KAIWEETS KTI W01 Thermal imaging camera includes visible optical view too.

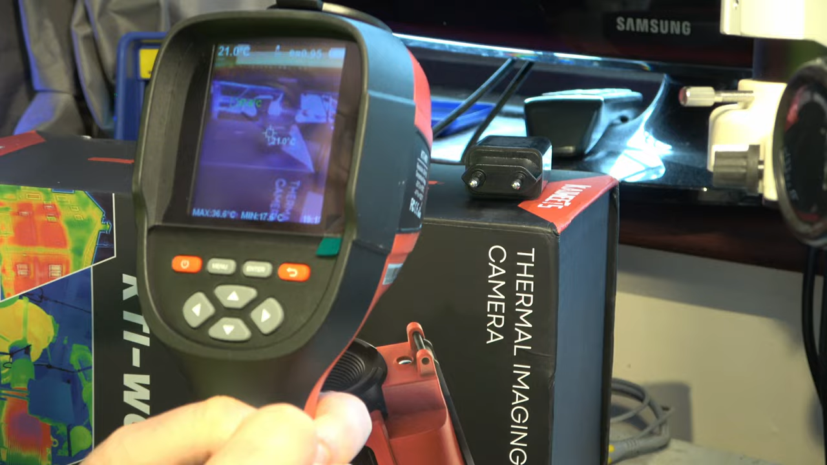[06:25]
On screen: spot 21.0°C
some obvious things straight away is that we're being shown the
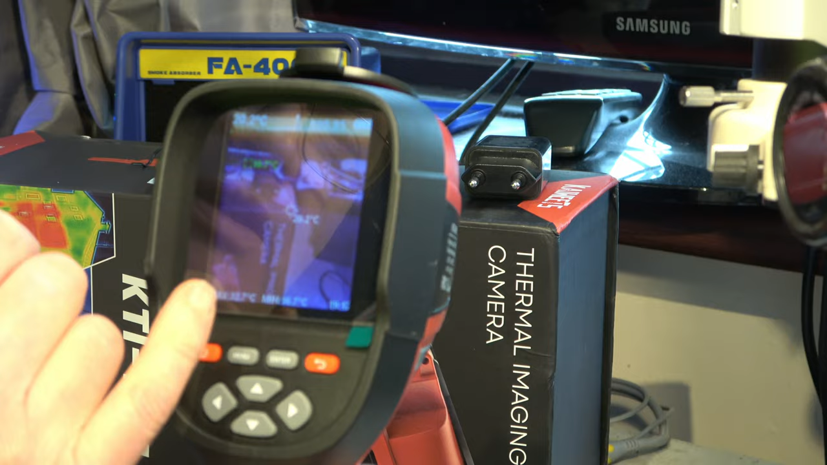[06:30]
temperature at the center point there and the coldest
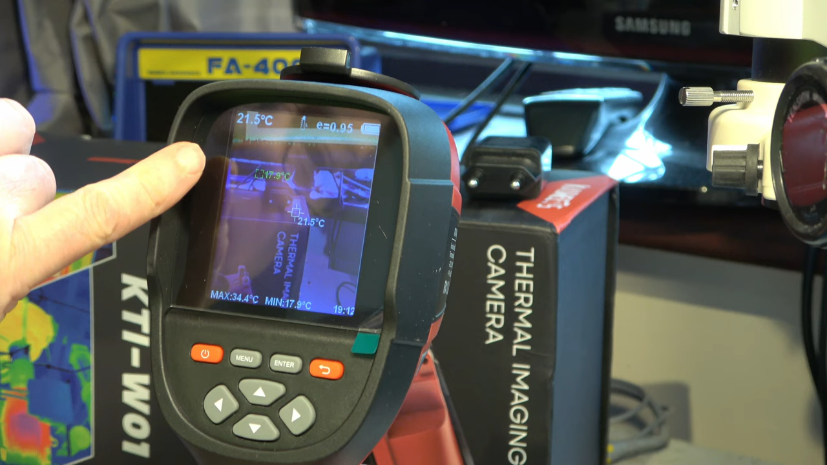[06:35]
On screen: spot 21.5°C, max 34.4°C
point there and the maximum is 34
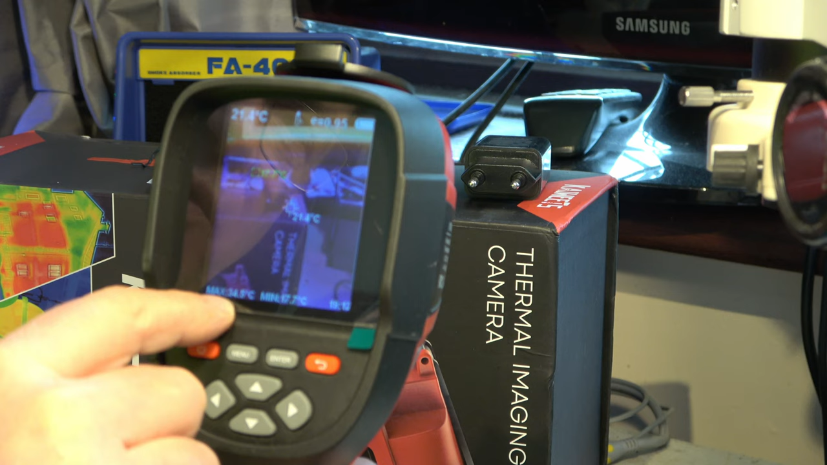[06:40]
in this particular environment so everything here is pretty uniform and we can step between visible
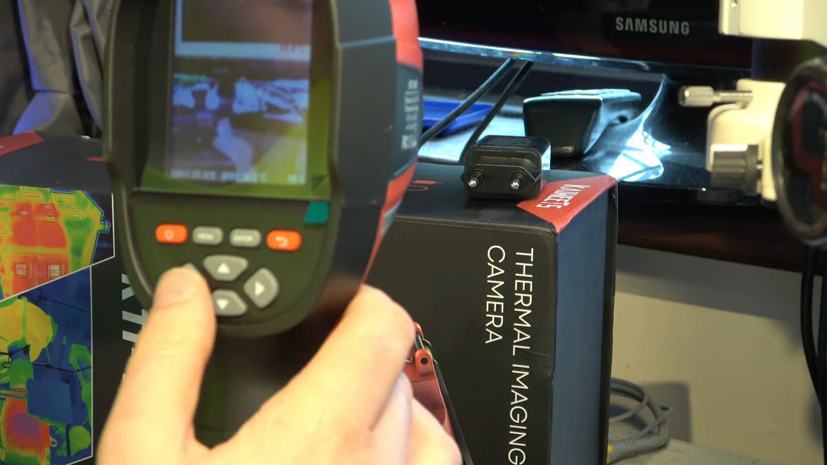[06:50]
camera come it's only low resolution visible camera only has to sort of line up and thermal and
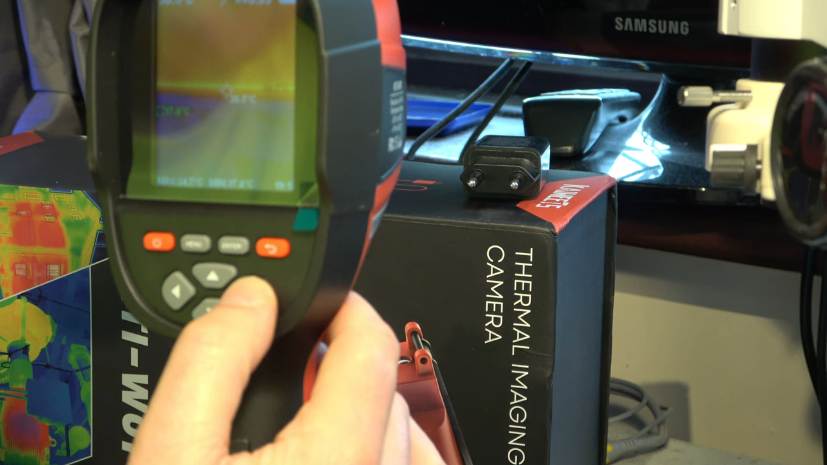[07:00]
a mix of both so that can be very handy obviously you'd want you want to have a mix of both in many applications where thermal alone doesn't you know let you see enough
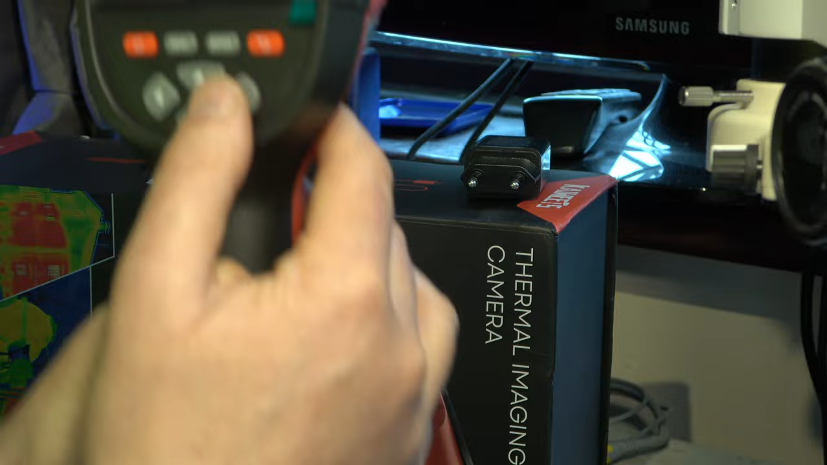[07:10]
detail it depends what you're recording of course but sometimes you've got something that's either very repetitive or far away
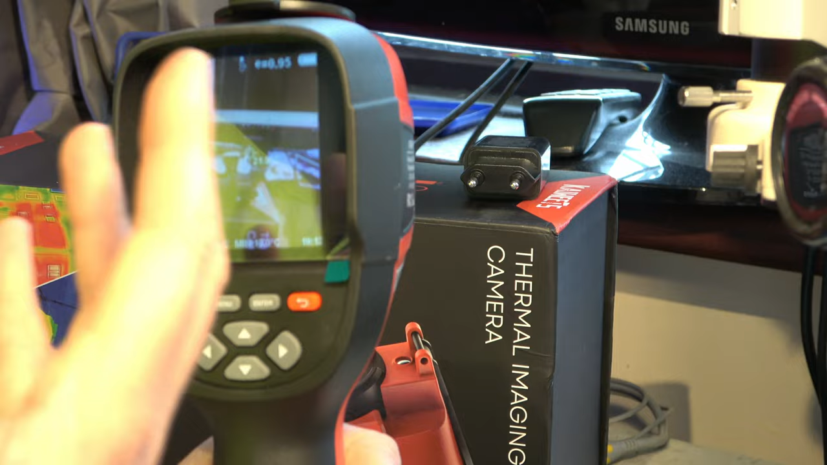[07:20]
or very uniform it can be hard to see where you are on that image
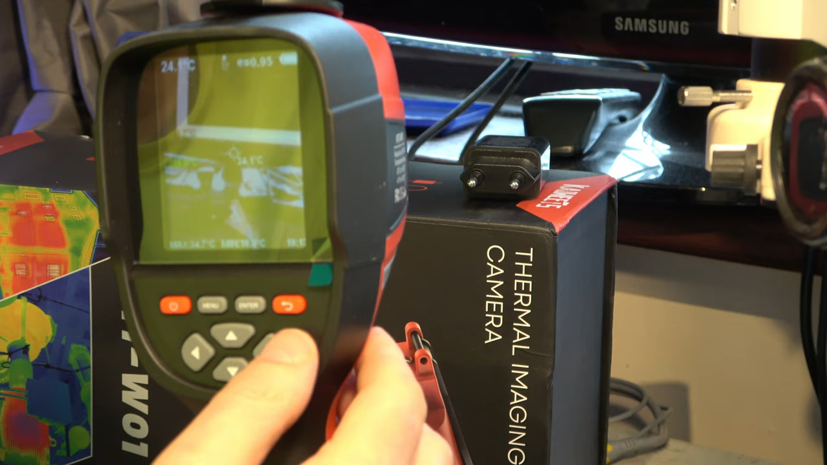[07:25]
so you really need the optical view as well so it's great to be able to overlay them
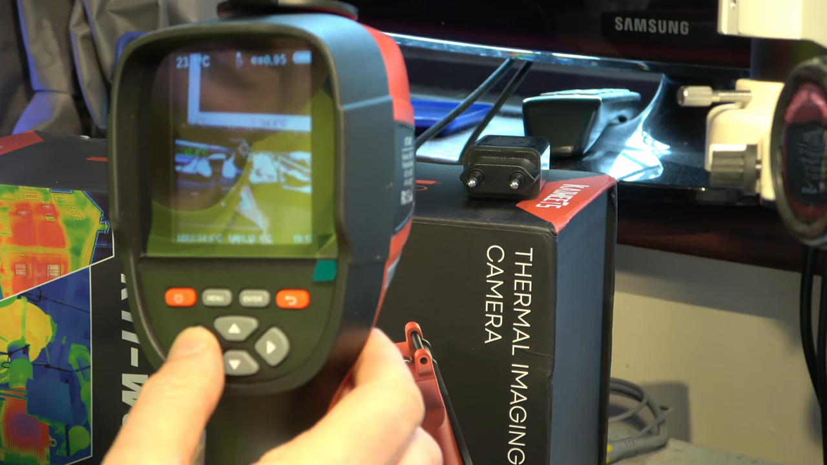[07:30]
and you can so there we have a pure thermal image and we're looking at this screen you can't see anything really but the heat from the
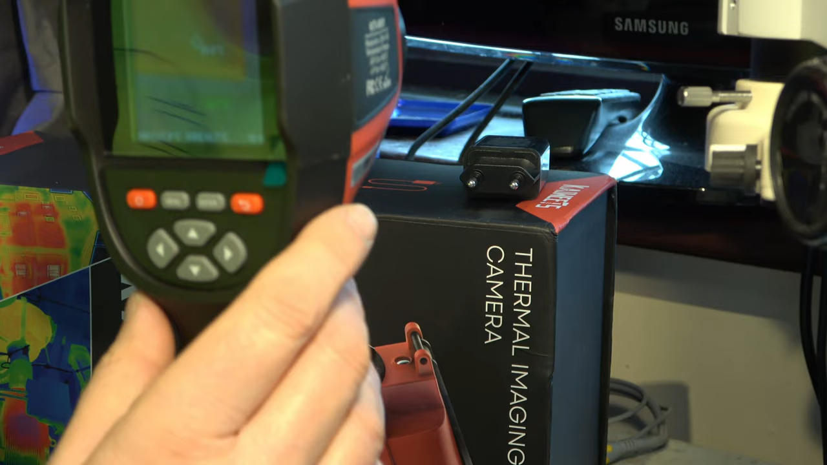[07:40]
backlights on the screen but here we can
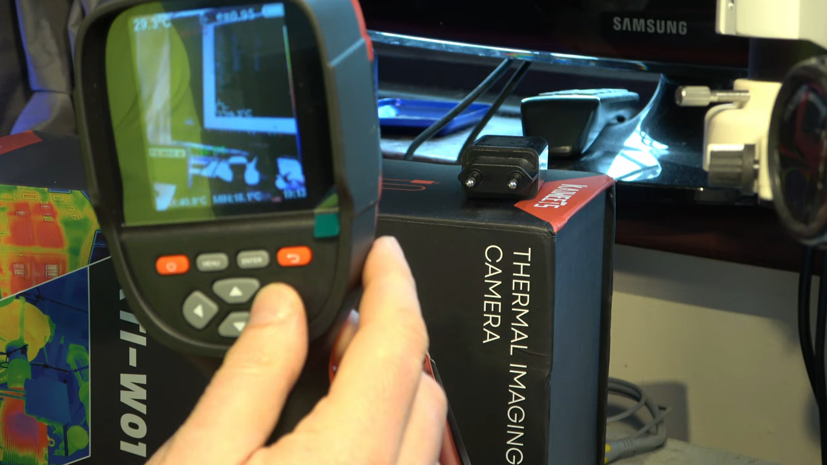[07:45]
see a pure optical and then we can mix them together so we have different
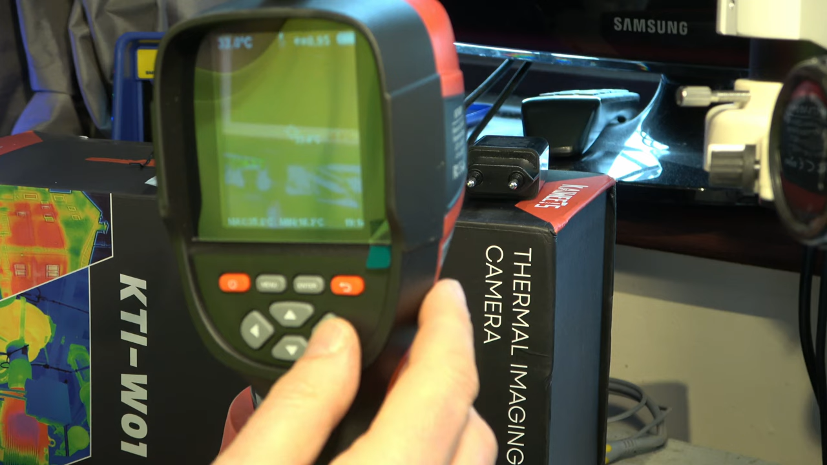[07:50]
ratios of the thermal and optical image okay
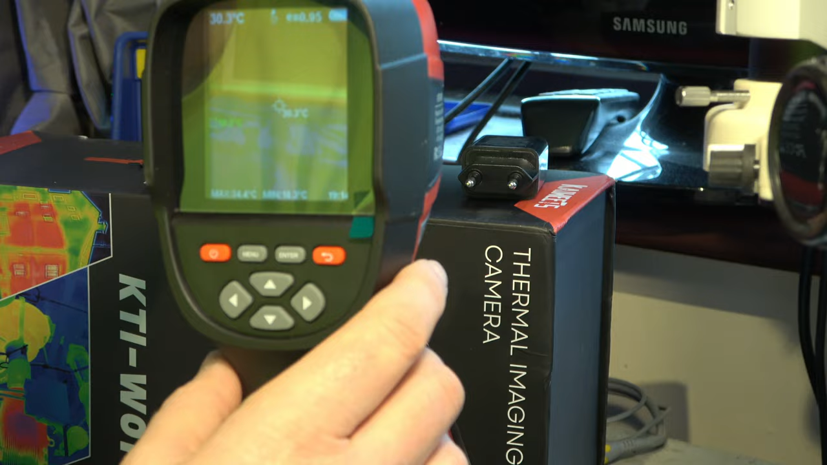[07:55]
On screen: spot 30.3°C
very useful now we're going to have a look
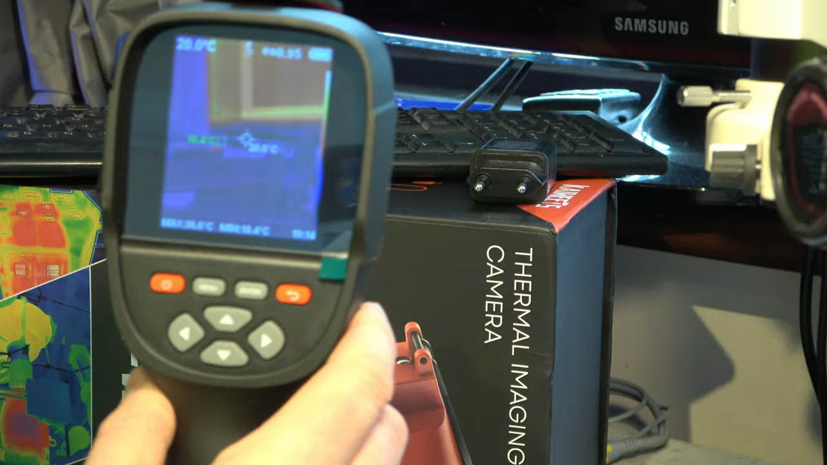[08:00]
at this circuit board here this is the one that I've put a short circuit